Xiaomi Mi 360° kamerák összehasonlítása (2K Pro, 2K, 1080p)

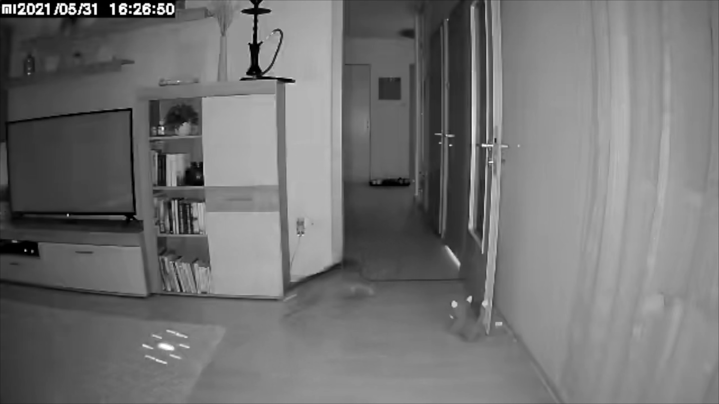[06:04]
A leggyengébb a három közül nem véletlenül a 1080p-s, itt azért a felvontás is alacsonyabb, illetve a kamerának a lencséje is gyengébb minőségű, ám még így is minden látható, ami előtte történik. Éjszaka hasonló a helyzet, mondjuk én csaltam, mert besötétítettem, ám ennek elére semmilyen fény nem szivárgott be, és jól látszik,